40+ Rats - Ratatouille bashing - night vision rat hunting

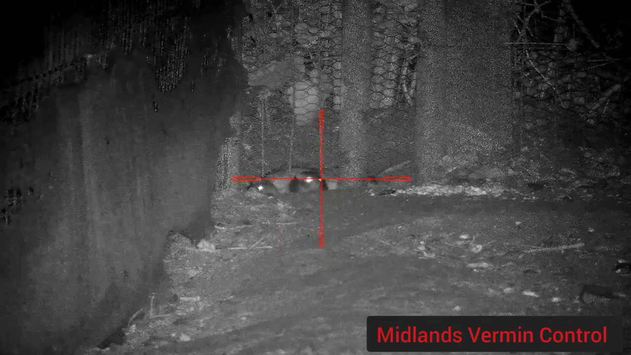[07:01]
His eye. He's got to keep looking at him. He's gone.